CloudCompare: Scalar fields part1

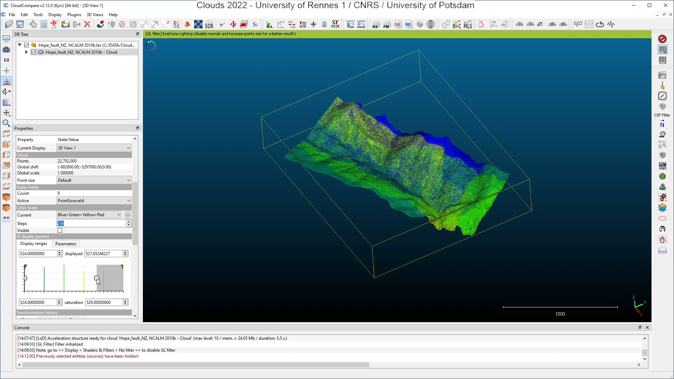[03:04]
If I take the bullet here on the right and I move it leftward, points will be colored in gray progressively, and all points who are not within the range which is displayed here are colored either in gray or hidden.
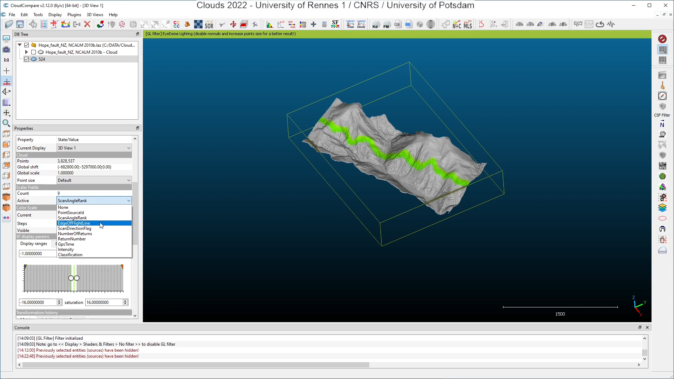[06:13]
So what do we have after the scan angle rank? We have the edge of flight line, so this scalar field can take only two values, zero or one, and one values here,
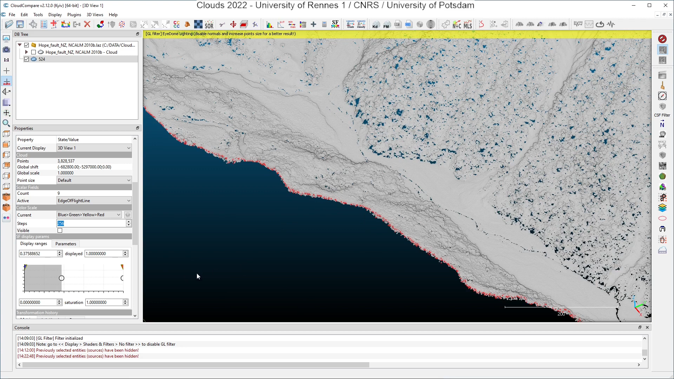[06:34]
if I zoom and I increase the default point size to see it better, you can see here that points with a value of one are points which are very close to the which are at the edge of the of the flight line. We zoom and if I remove all the points which appear in gray, I have the limits of the flight line.
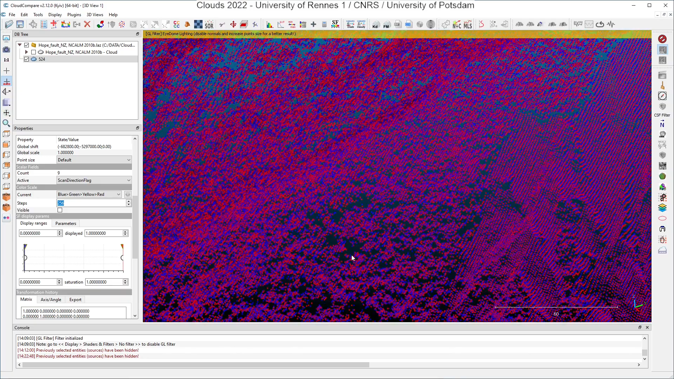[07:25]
And if I zoom on the data here, you will see that that if I look at the cloud from the top here,
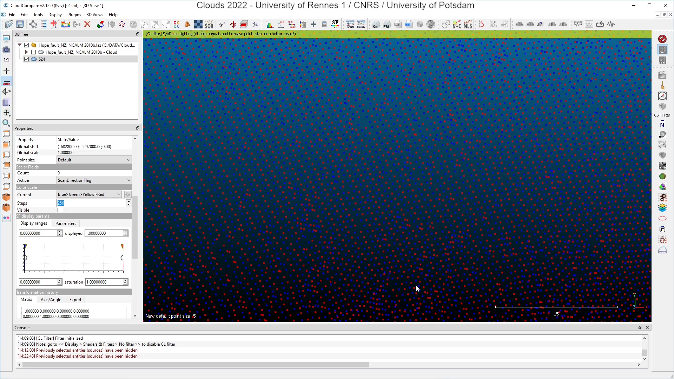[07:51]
the sensor is rotating around the axis of the track in one direction and after in another direction and the scan is done this way. Okay, let's go back to our original point cloud here before having a look at the next color field. The next one in the list is the number of returns. For each laser pulse, you can have several returns, several echoes detected by the sensor and if you have several returns, it means that you are looking at something quite complicated in terms of geometry.
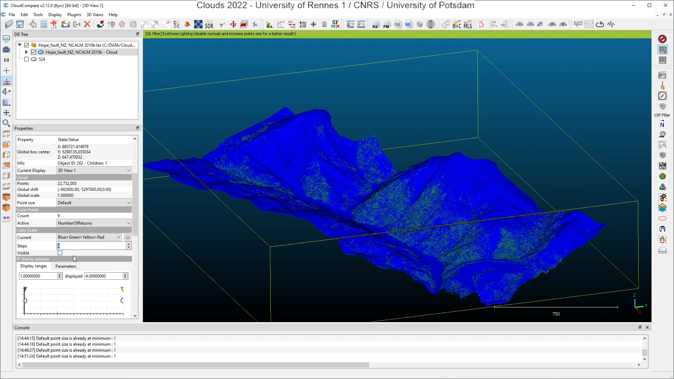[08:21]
If you only have one return, you are looking at something less complicated. And if we select, for example, the points where the number of returns is larger than one here, we are selecting areas where we may have some vegetation.
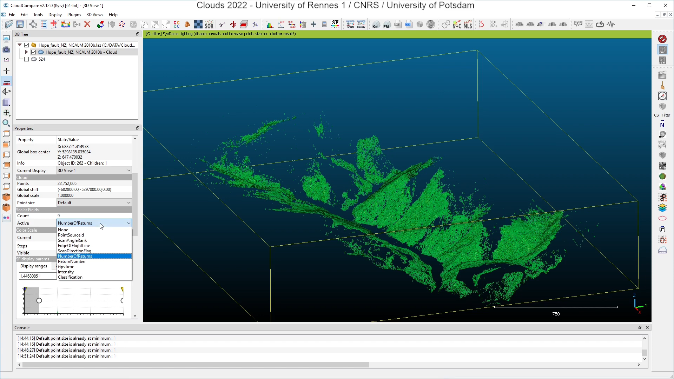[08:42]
Associated with the number of returns, we also have the return number, which is the number position of the position of the return in the laser pulse.
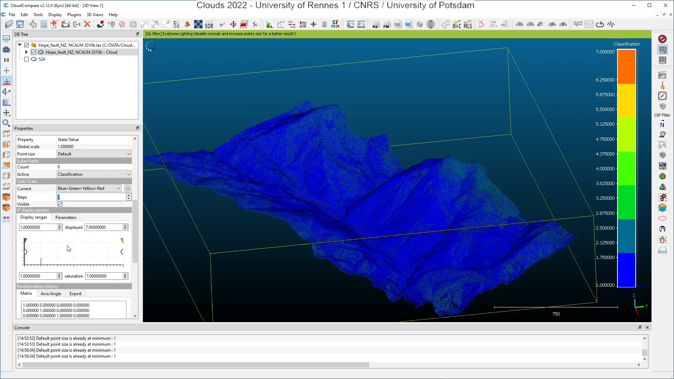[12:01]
Okay, and last but not least, for the intensity, I have the classification. Click on it. And I see that the classification values go from 1 up to 7. These values are standardized in the last format specification. And 1 as a class means that an algorithm has tried to classify the points, but no class was deduced from the algorithm.
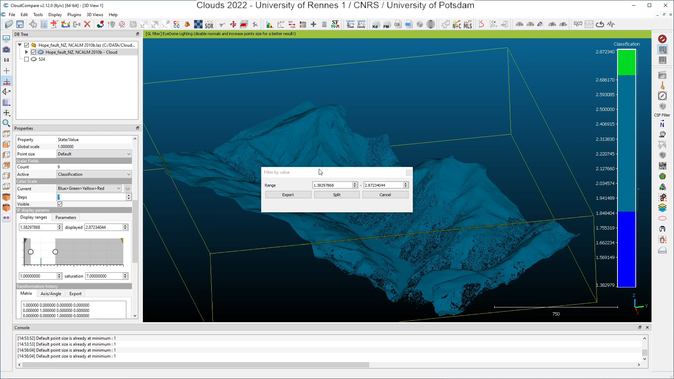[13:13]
I can choose to extract the ground points again by using the min-max tool here, the filter points by value. Click on it. I export the remaining points. And what I have here is all the ground points of my original point cloud.
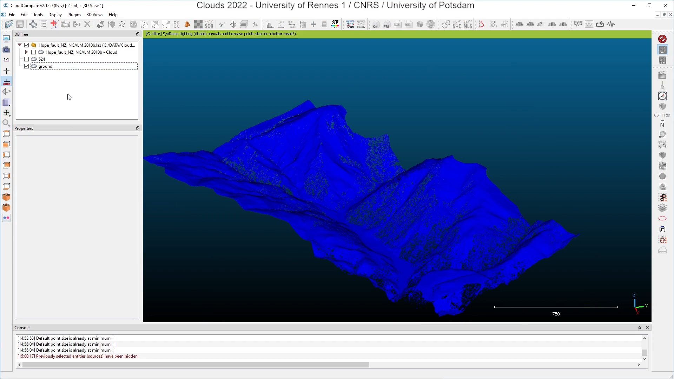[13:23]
And now we will compute new scalar fields, which will become, which will be computed on directly on the point cloud. We will compute features of the point cloud. And for that, we click here in the menu tools,
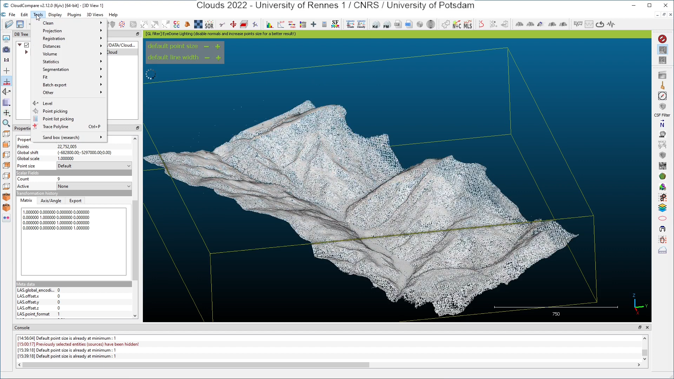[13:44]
other, compute geometric features, and we will compute the roughness and the surface density. Here it is already checked. You have to know that to compute geometric features, you have to specify the radius, because Cloud Compare uses spherical neighborhoods to compute the roughness and also to compute the surface and all other geometric features.
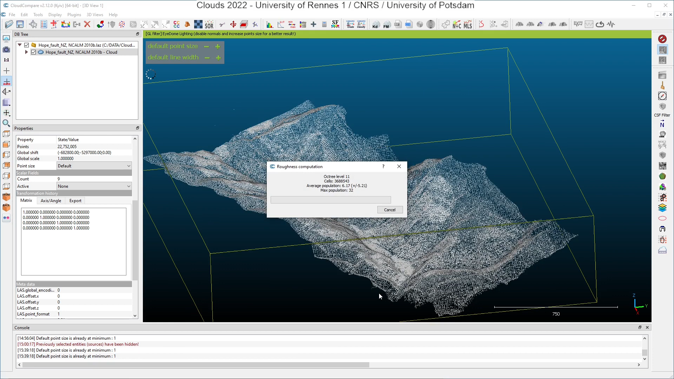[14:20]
So I will put, for example, five meters as a radius. I click on OK. And then we'll have to wait for the results. OK, the calculations are complete now. And you can see here in the scalar fields section that we now have 11 scalar fields and that the active one is the surface density computed with a radius of five meters and the roughness also. So we have it in the list.
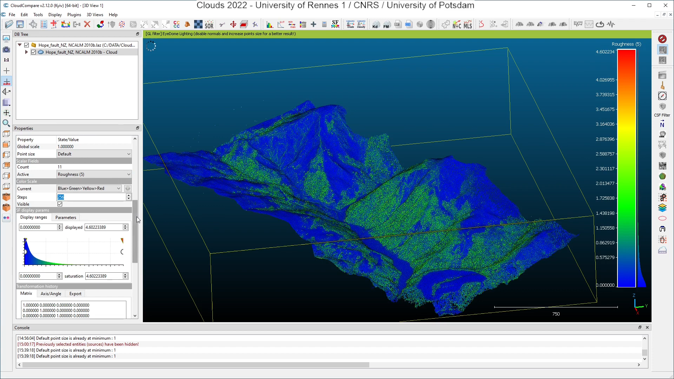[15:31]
You can see the roughness here. We will adjust a little bit of the color scale to better see the regions where the roughness is smaller and the roughness is quite relevant because it shows where when the roughness is is very low.
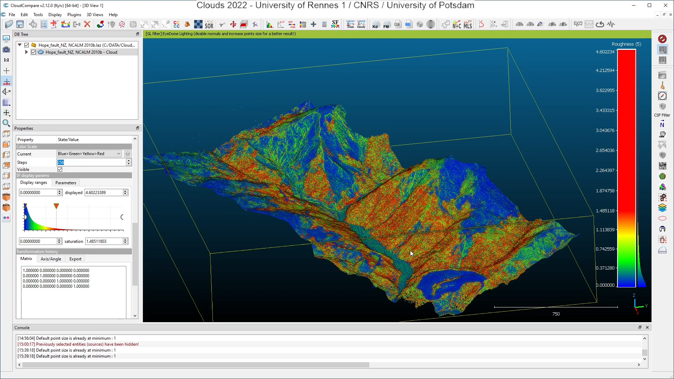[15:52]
That means that you have no vegetation or the vegetation or the vegetation is not really dense.